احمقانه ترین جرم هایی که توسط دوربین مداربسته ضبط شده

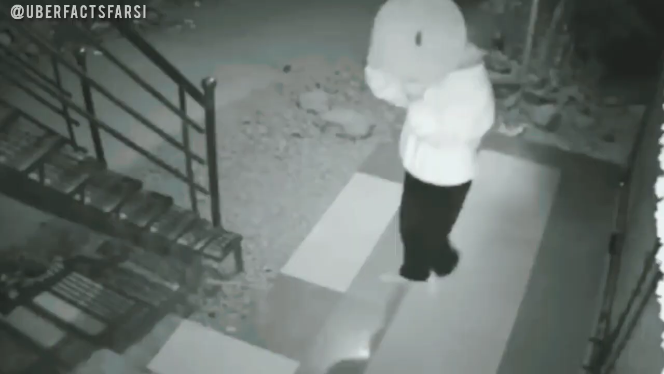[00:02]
تو این ویدیو احمقانه ترین جرم هایی که در وسط دوربین مدار بسته زبط شده رو براتون رو برده قبل این که بریم سراغ
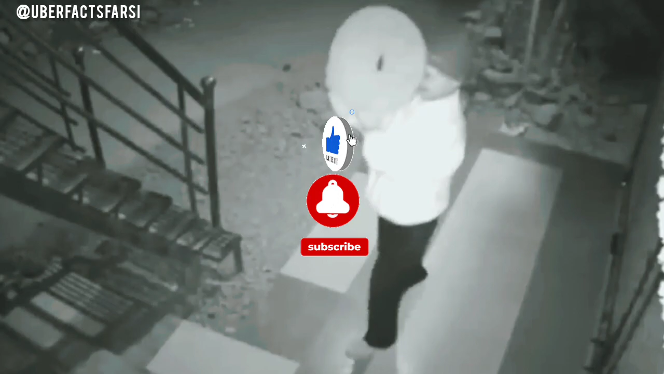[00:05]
ویدیو ازتون میخوام این ویدیو رو لایک کنیم و کانال رو سابسکرایب کنیم این آقا دوزه با حوش با روش کاملا
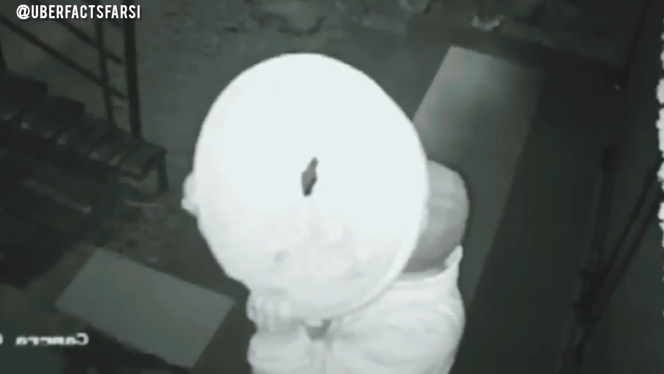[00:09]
خلاقانه صورتشو پوشونده که شناسایی نشد سلام علیک که مثل این که خیلی هم با حوش نبود و شناسایی شد
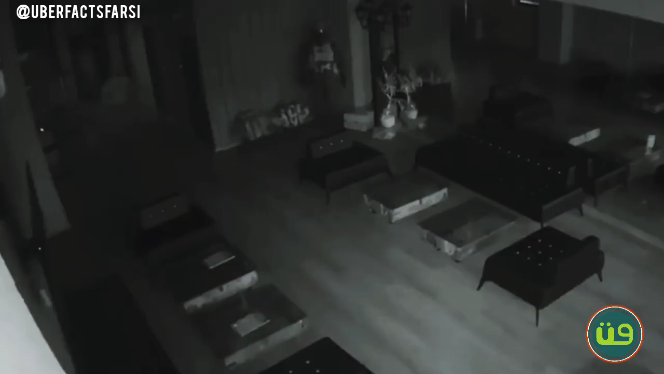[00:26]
وقتی وارد خونه میشه ناگهان با تصویر خودش مواجه میشه و فکر میکنه فرد دیگه یه و پا به فران میذاره ایشونم که به خیال خودش خیلی
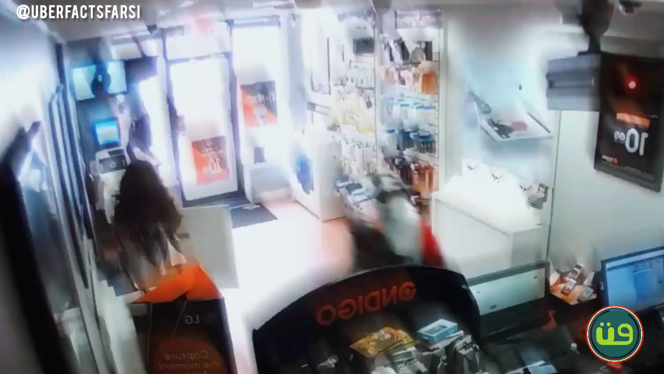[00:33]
زرنگه و وسایل ورداشته تا از مواز خارج بشه ماگهان با این تصویر مواجه میشه و به چیز بردم نیسته
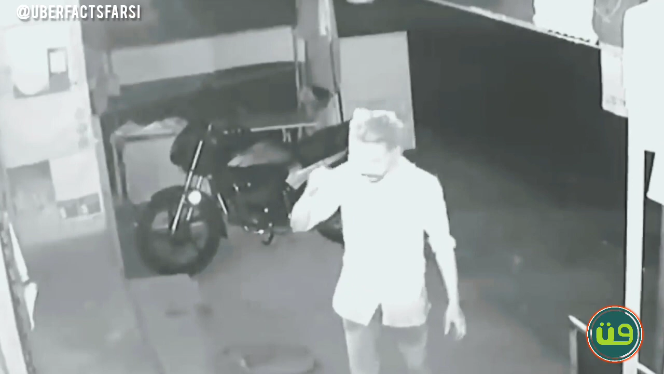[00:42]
این دوزه عزیز هم یه تره خلاغانه به کار برده مشمای کشیده رو سرش که شناسایی
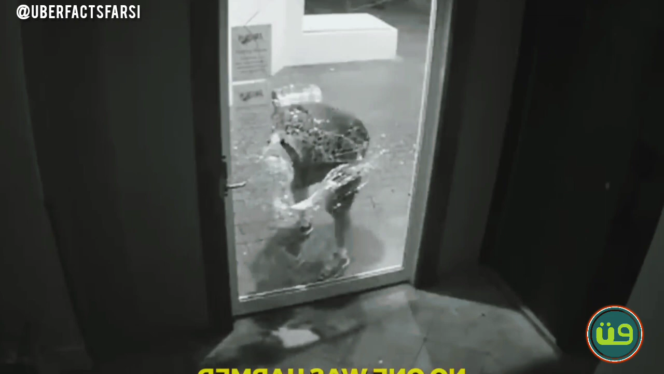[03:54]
بعد این همه تقلا و جامفشانی میفهمه که در از اون ورپاس میشه درود